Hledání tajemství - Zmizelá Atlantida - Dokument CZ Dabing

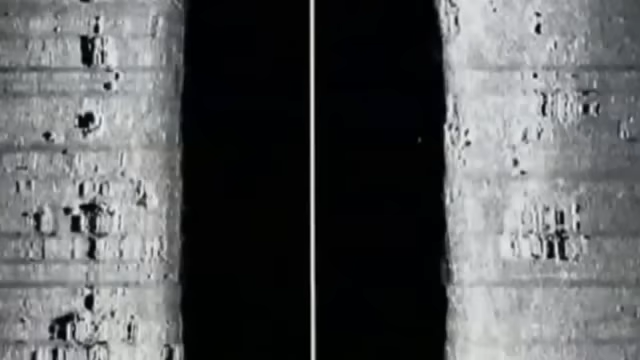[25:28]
Podle obrázků ze sonaru by na tom místě mohly být jakési útvary rozložené na mořském dně.
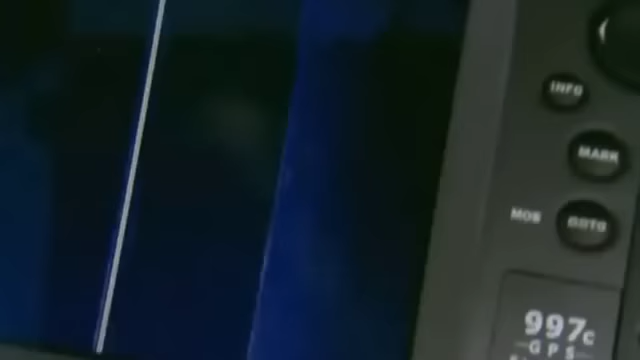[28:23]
A tamhle jsou další a další.